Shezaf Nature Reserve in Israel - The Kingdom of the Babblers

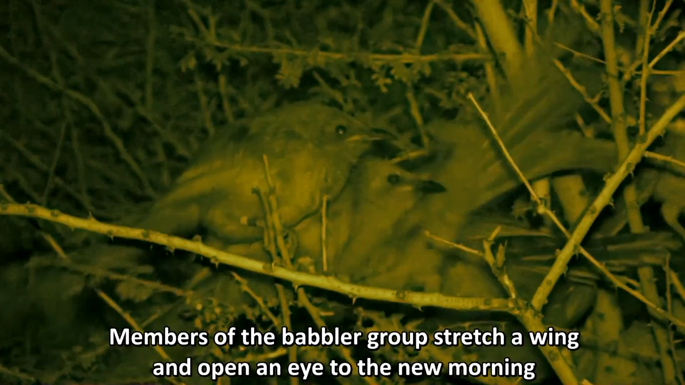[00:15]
Members of the Babbler group stretch a wing and open an eye to the new morning.